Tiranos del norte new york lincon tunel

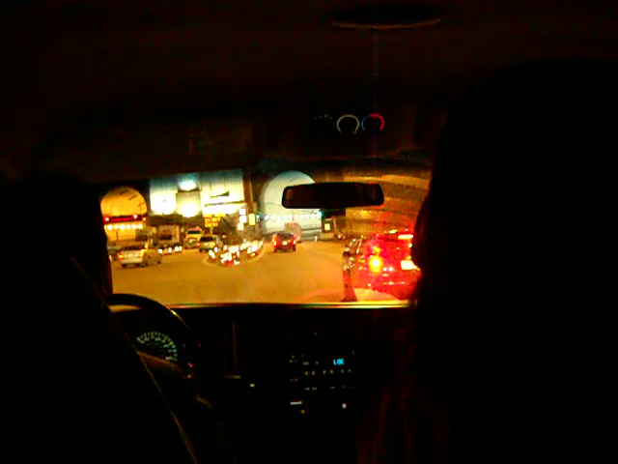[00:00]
y vamos a entrar a un incontúnel aquí en la ciudad de Manhattan para el túnel habrá un incontú, señores